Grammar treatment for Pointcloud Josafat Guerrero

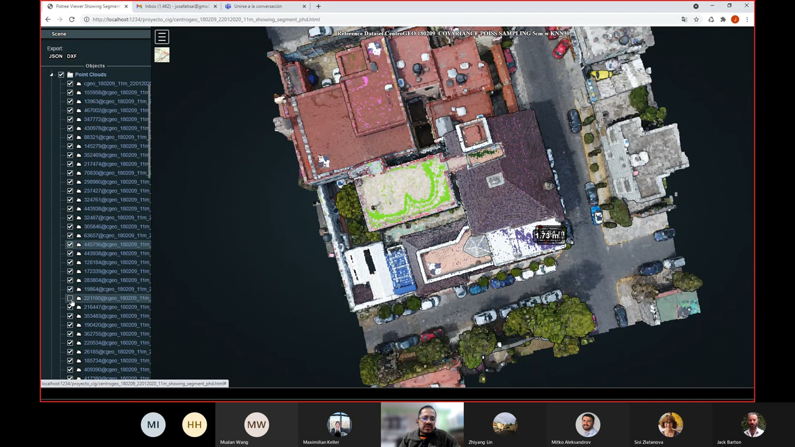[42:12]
and remaining segments? So for example, I made this by hand. I'm still missing a lot of things, but that gives me a rough idea of how complete is this set of points with respect to the total point cloud. So that will give me a number, and that number can say something about this,
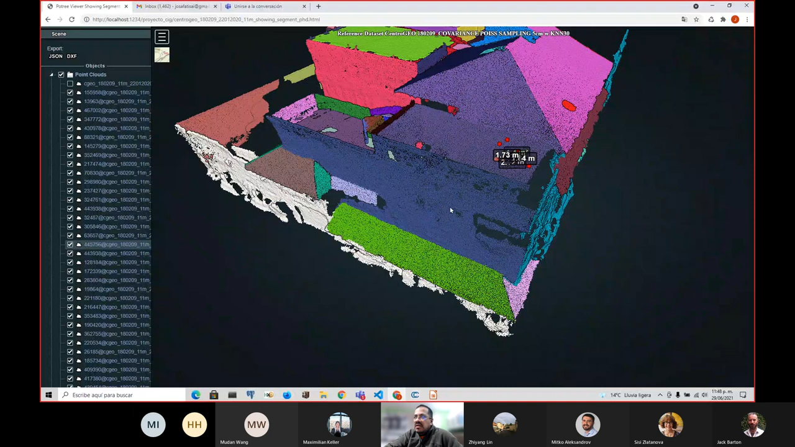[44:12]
and that generalization can be solved somehow with the voxels. Of course, you can try to extend, for example, within this wall, you can say this is the plane that fits the best. So you can try to extend these two planes and try to find the intersection. That's something else. I mean, it's possible.
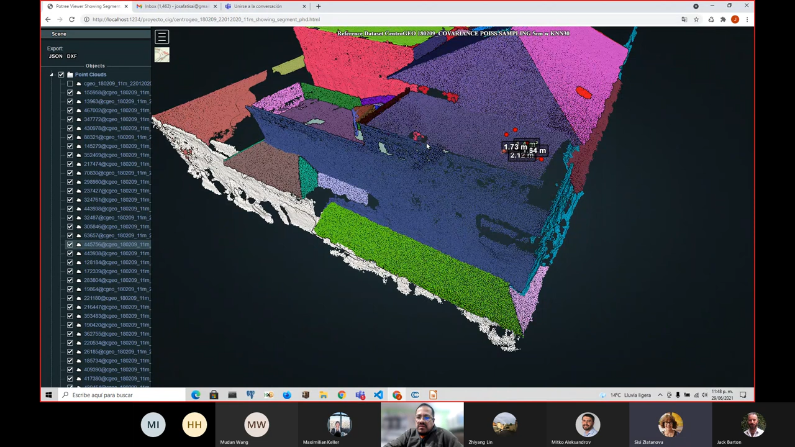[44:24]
But if you just stick and stay within this voxel, you can also find within this tolerance if there are touching, if they are connected, the degree of connectedness within this representation. So that's why. Because yes, they never touch. That by definition they never touch. Okay. But did you, I cannot imagine,
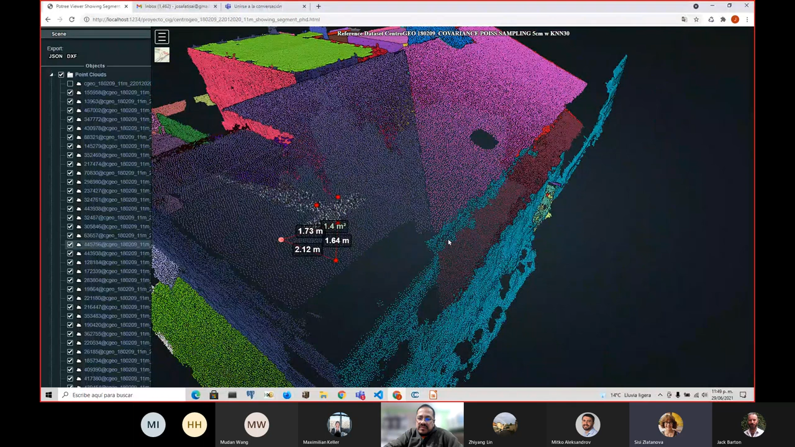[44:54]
how are you going to intersect two segments which are voxelized in their own reference scheme? What are you going to intersect? Yeah, voxels are just the points actually, but gridded points. How are you going to intersect them?
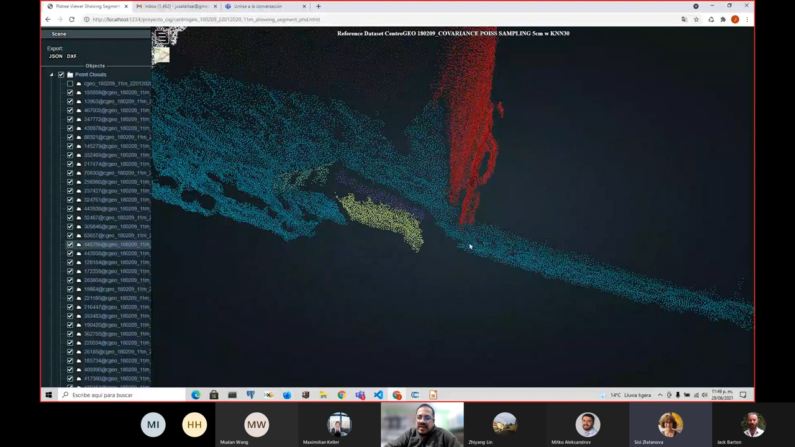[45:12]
That's something I need to finish. For example, these two, this is one example. I have this this wall, this blue one, which up to this point, this is not part of the building. I mean, I know the building and this is not part of the building. This is another house. So the end surface for this building is this one. So if I have this kind of fill operator,
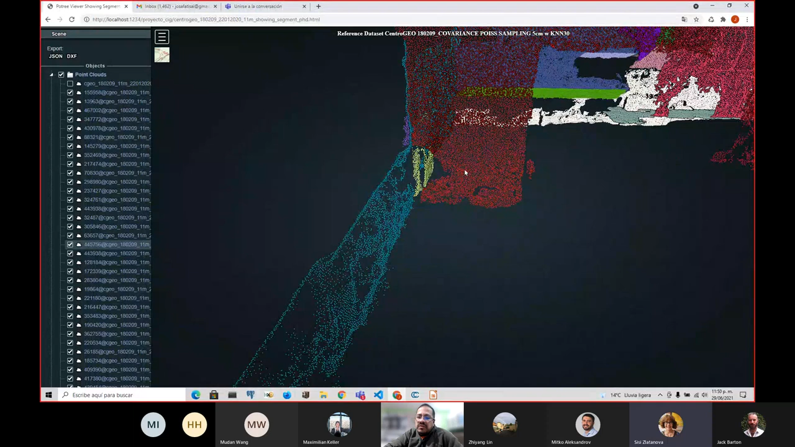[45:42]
which I assume that fill will flow within the plane, you can grow. I mean, for that, you can actually, you can go with what is called this kinetic data structures, which you can grow and grow and grow. I mean, both surfaces can grow at the same time. And you find now you find the intersection within the plane. And then you can say within, for example, within a certain voxel,
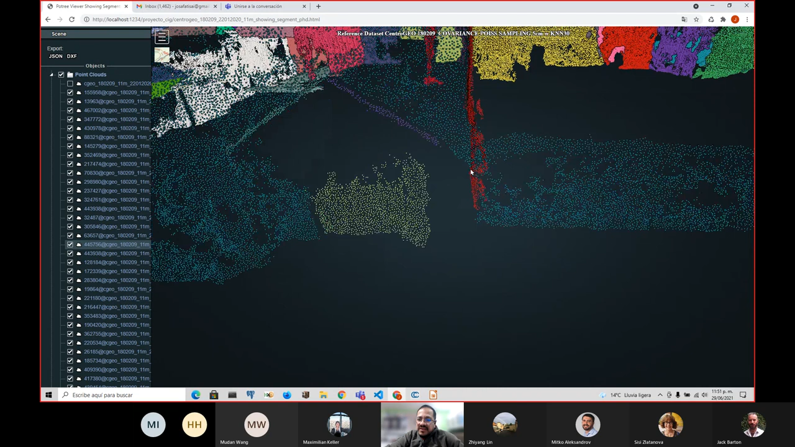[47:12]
okay, these voxels are exactly at the intersection. Yes. This. I end up with this set of voxels. Well, just imagine. I have this this sort of intersection. So, well, you have to decide if that intersection goes to this side or the other side. But yes, then you can split. But of course, you need to grow the region. You have at least the direction of the segment, and then you have with some.
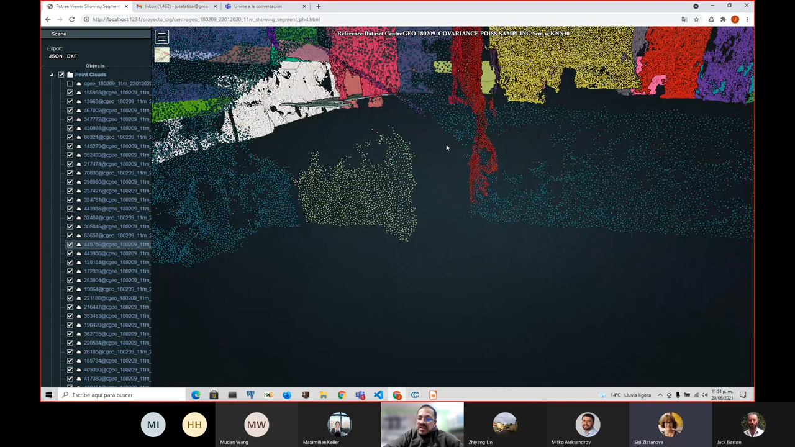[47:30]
You have a way to operate with point clouds. But this growing or filling, that's quite difficult. How are you going to decide to when you stop with the growing? Well, that's a very complicated issue.
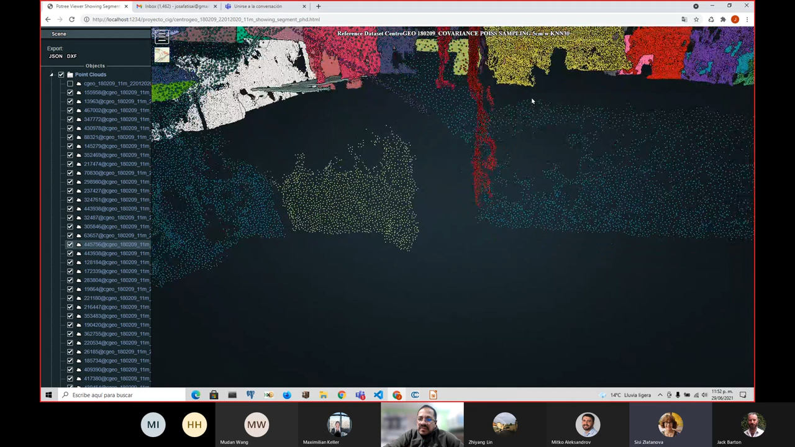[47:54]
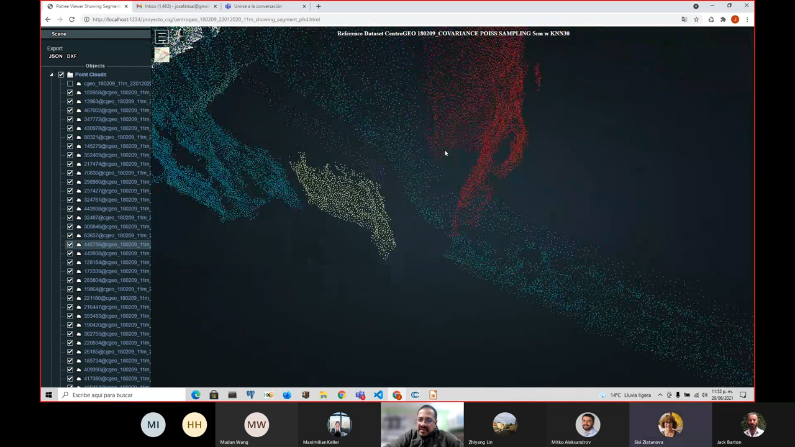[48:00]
If you go here, for example, you're walking within a plane. So within a plane, for example, you can try to say to grab it in this convex hull. So that convex hull, for example, this can be helpful in these kind of cases. And then for that, you can grow in this outer direction, kind of alpha shape as well. I would like to pursue, well, that's why I asked the last time.
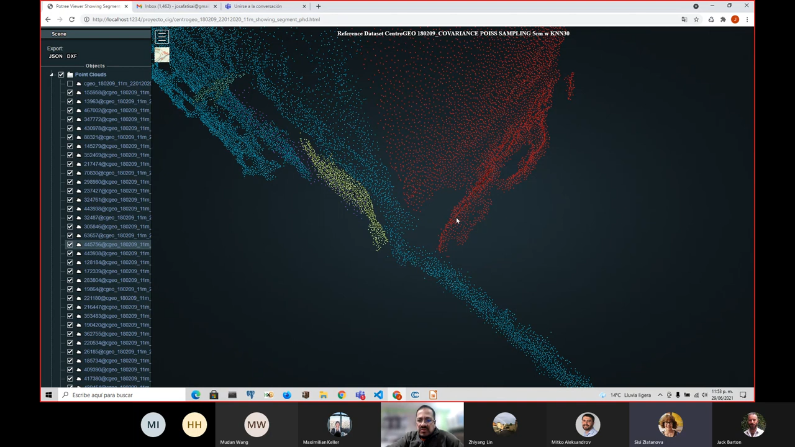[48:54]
framework. So I was willing to use that specific part of the Seagull and try to find out if I can grow these two surfaces, or like maybe not this example, but here, like this. You have two planes which will intersect at some, maybe at some specific set of points. So yes, the nice thing is that both surfaces will grow in some kind of parallel or concurrent way, and they stop whenever they intersect.
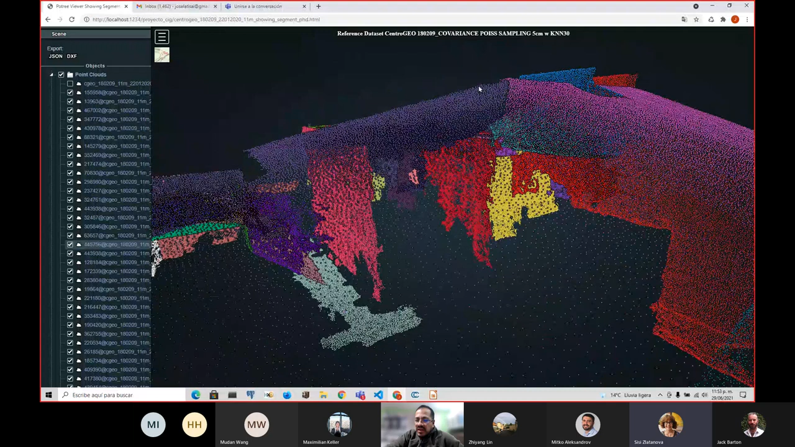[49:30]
But that's something else. I mean, maybe it's out of the scope of the right now of this presentation, but that's something I would like to work with. And why did you? Because the whole, usually it's another way around. Usually you voxelize the point cloud to be able to segment and classify things, right? Yeah. Because somehow you introduce, the structure, and you can follow what is easily, what is horizontal and what is vertical.